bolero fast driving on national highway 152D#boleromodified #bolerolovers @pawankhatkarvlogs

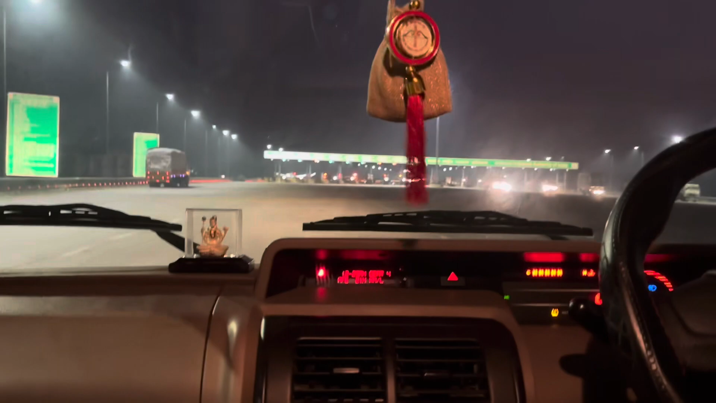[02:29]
पूरा बड़ा टोल है और है
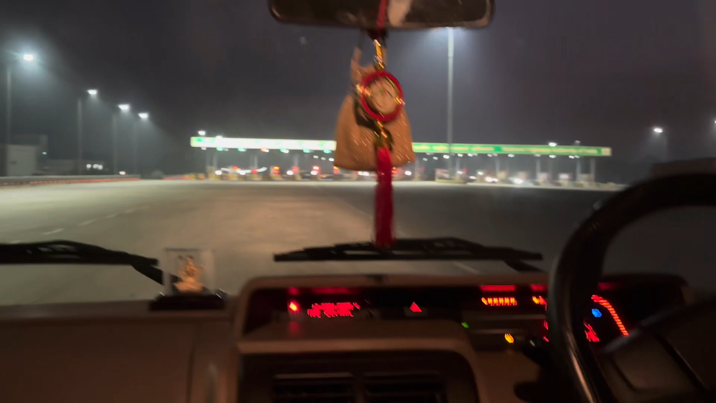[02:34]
नेशनल हाईवे ऑटोमेटिक अथॉरिटी ऑफ इंडिया